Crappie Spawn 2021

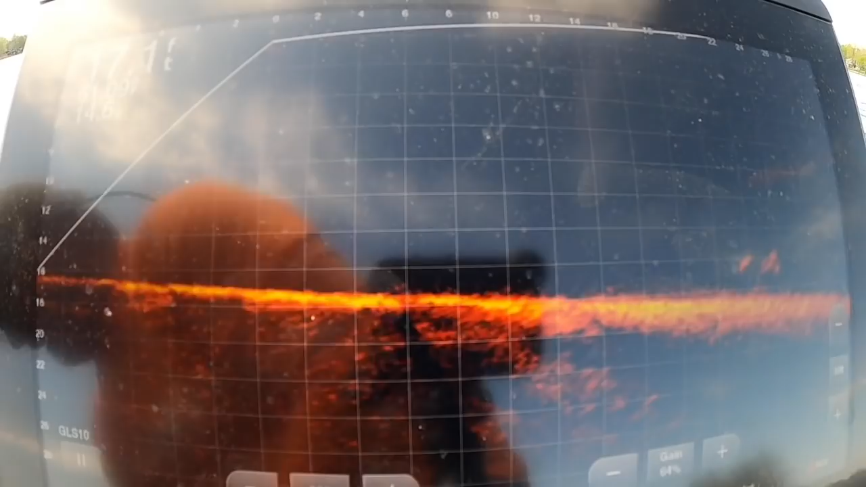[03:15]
oh that was fun now i know some of you guys that have watched my episodes that love the active captain i know spawn is a little bit more difficult with
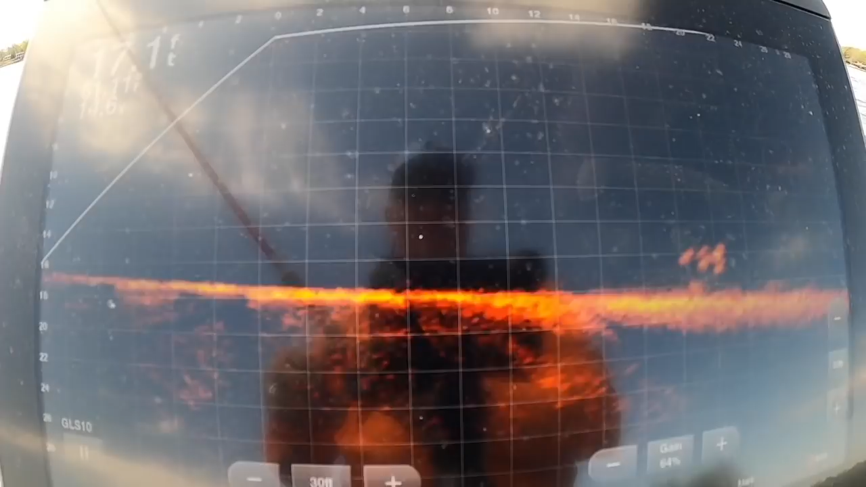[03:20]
active captains so you can see these fish right here that's what i'm targeting and i wait till they get about to that point right there 14
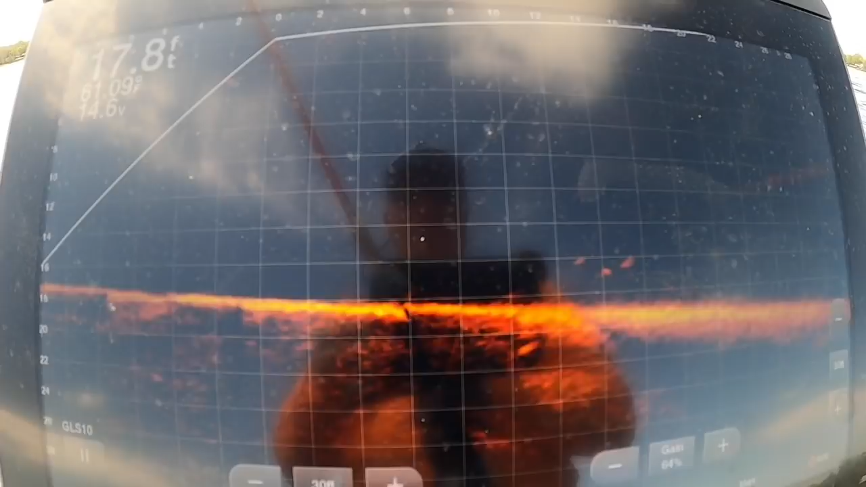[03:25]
On screen: depth 17.8 ft
before i pitch to them and they're actually at 10 now but you can see me dropping in there
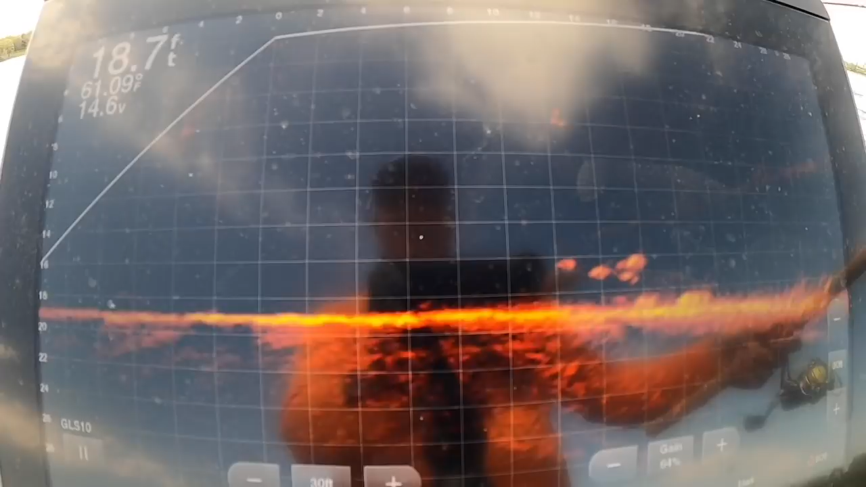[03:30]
On screen: depth 18.7 ft
so we drop right back in we try to be as efficient as we can with drops we don't cast
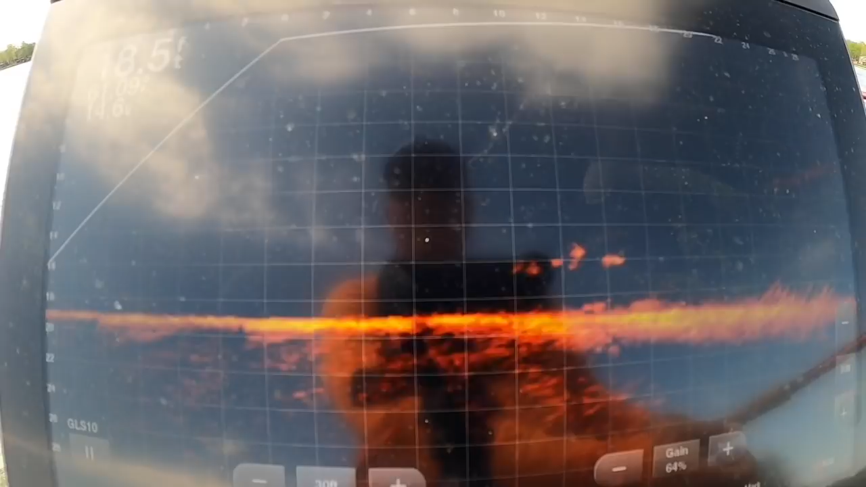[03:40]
it too far we don't we don't waste time with them